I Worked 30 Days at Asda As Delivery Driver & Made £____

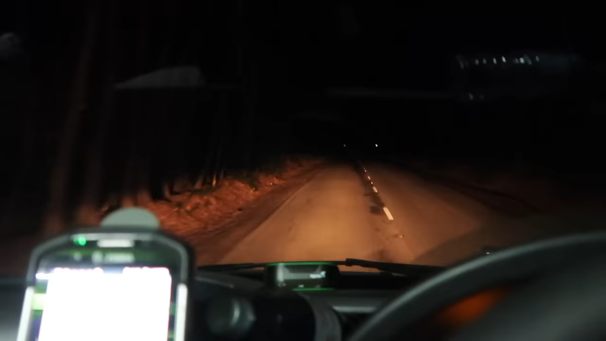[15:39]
here you go guys now look at this i'm on
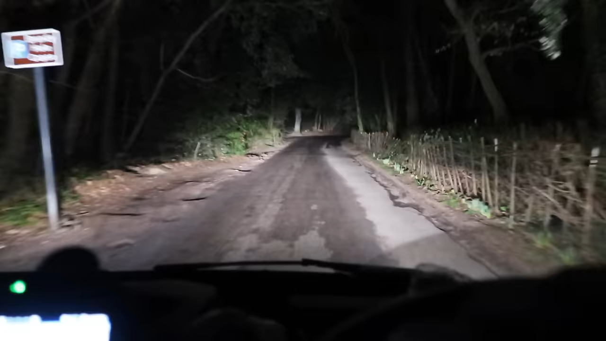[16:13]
driving through the woods now and i'm going to third stop i don't know where this guy lives now we have to turn right from here oh there's a car coming as you can see i just want to show you guys around this is the kind of spaces i drive through most of the time okay it wasn't a car it was just a